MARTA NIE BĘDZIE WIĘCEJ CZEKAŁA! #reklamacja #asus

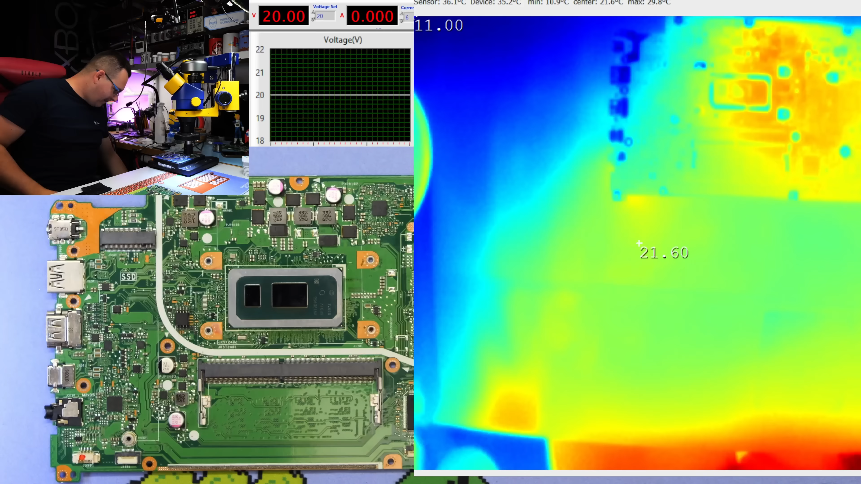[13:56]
On screen: max 29.8°C, min 10.9°C
Próbujemy co będzie. No i zaraz startujemy. Ram jest nie wpięty, ale od spodu jest nalutowana pamięć.
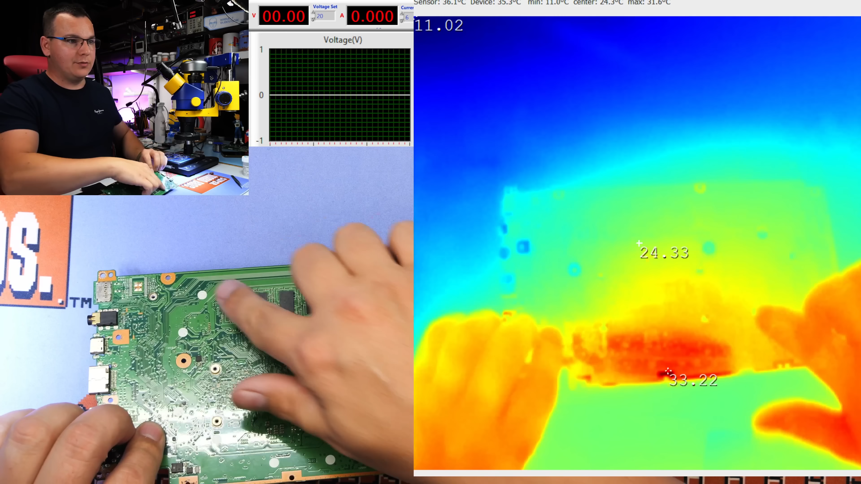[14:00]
Więc... Sobie się nie działo. Patrzymy. Próbujemy. Trzy, dwa, go. 390 mA pobiera. Procesor się nagrzewa. 430, 420, 370, 400. Już po tym prądzie bym powiedział, że spora szansa, że elektrycznie płyta chce rozmawiać.
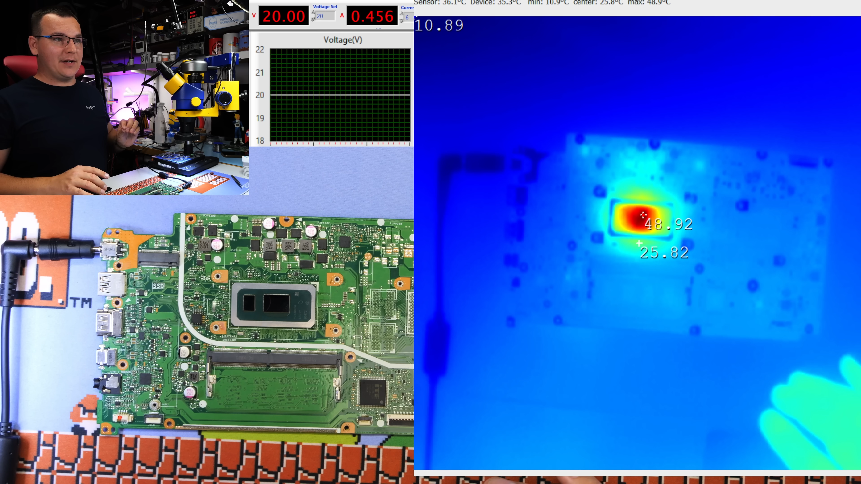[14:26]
Prąd nie jest jednostajny. Ma spadki, wzrosty. Kurde. Wyłączamy zasilanie. Może tym razem coś z tego wyjdzie.